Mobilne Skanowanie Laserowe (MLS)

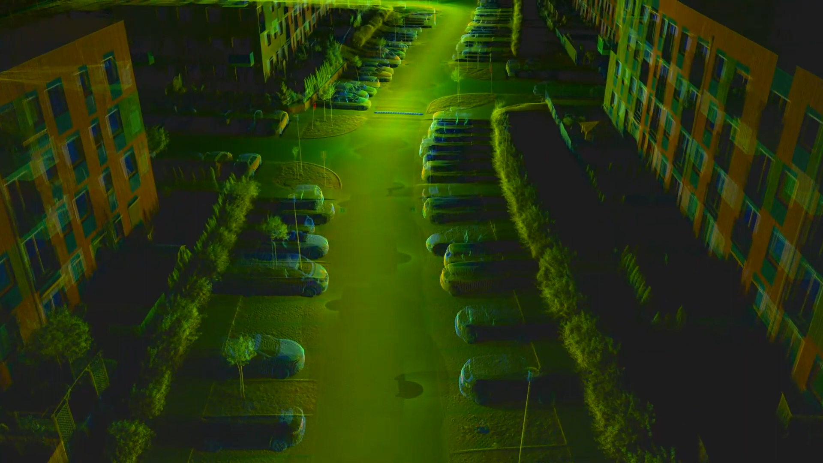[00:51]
Rezultatem naszych pomiarów jest wyjątkowo dokładna chmura punktów
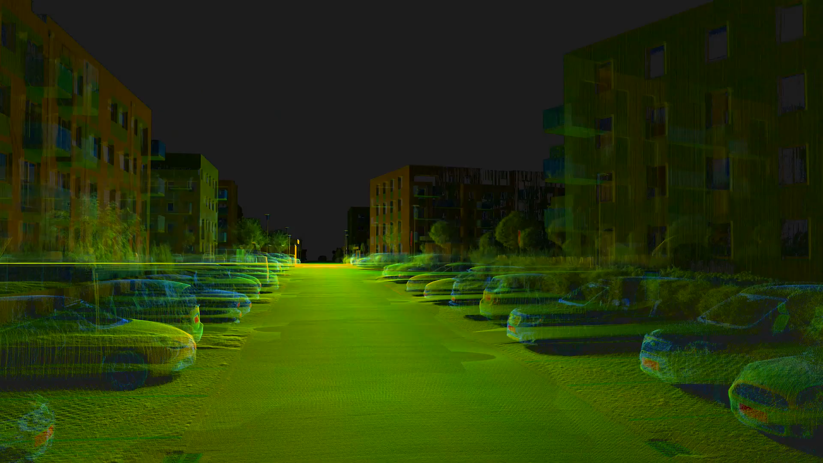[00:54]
przedstawiająca każdy obiekt w promieniu nawet kilkuset metrów od trasy naszego przejazdu.
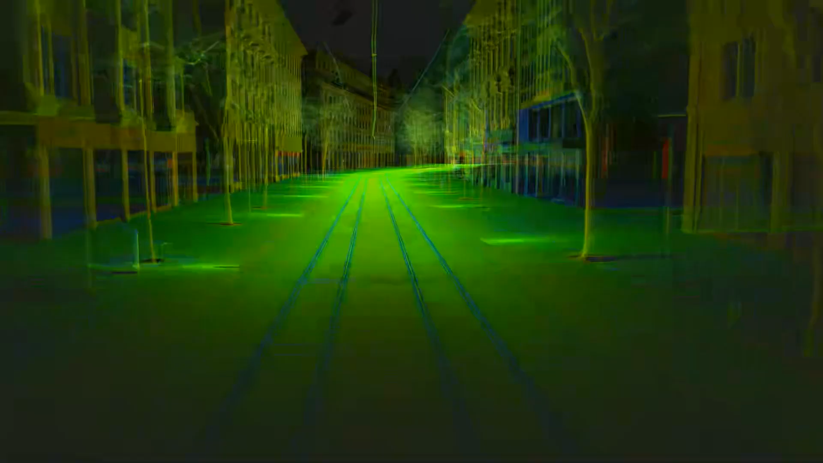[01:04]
Wyjątkowa dokładność i skuteczność naszych pomiarów pozwala nam wykorzystywać dane ze
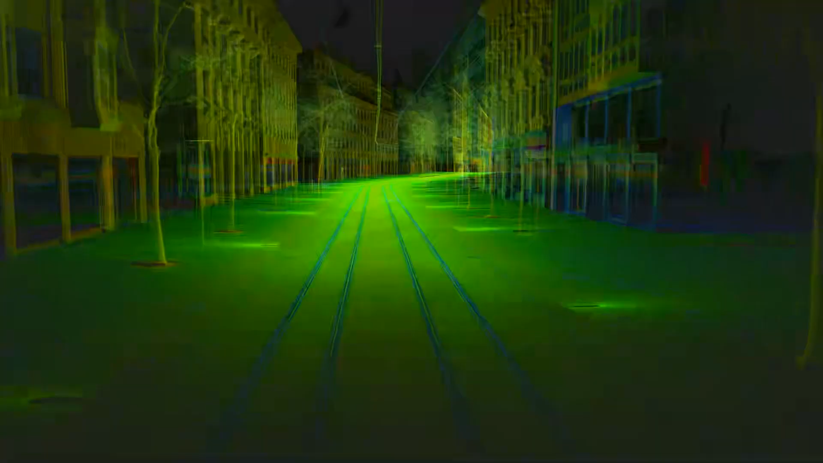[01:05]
skanowania mobilnego do Tworzenia i aktualizowania map geodezyjnych,